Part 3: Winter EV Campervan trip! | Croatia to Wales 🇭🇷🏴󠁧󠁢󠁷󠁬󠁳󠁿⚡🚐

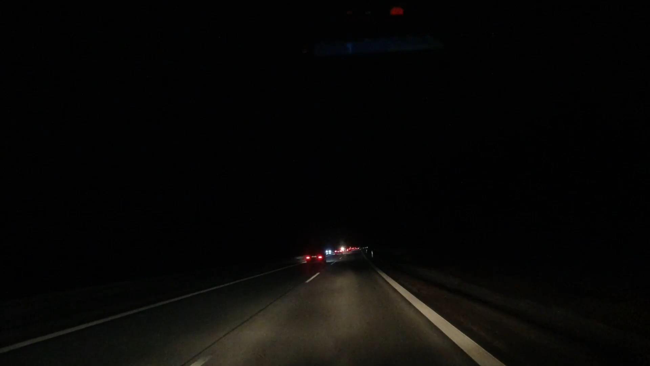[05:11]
Busy traffic in Germany. It's a Sunday today, which is great, which means there's been no lorries on the road in any of the countries we've passed through, which has been really cool. I know it's the case in France, but I think it must also be the case in like Austria, Slovenia, Croatia and Germany, where lorries are banned from driving on the motorways. on Sunday.